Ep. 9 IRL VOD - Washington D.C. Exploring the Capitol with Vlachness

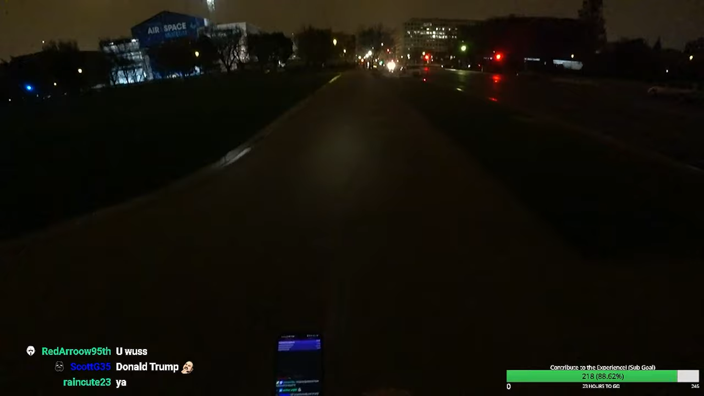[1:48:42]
Red arrow. Hey, I'm getting closer to that building. I want to take a photo of it again. Yeah, let's take a photo of it again.
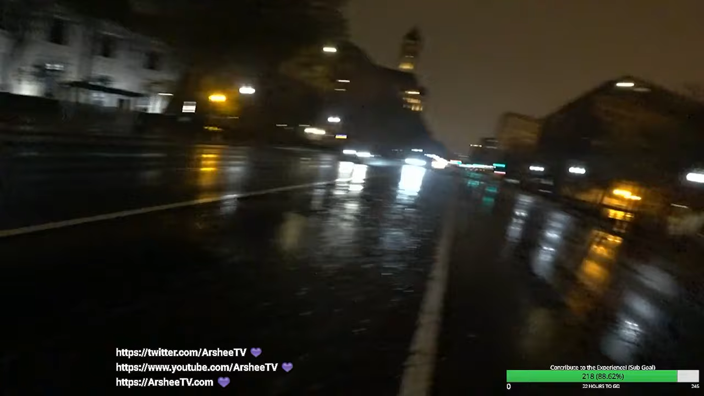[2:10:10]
You guys still here? Anybody in chat? Chat, want to say hi back? Anybody? Testing 1, 2, 3. I think that's the FBI building. Oh. Ooh. That's the FBI building? This looks like a building.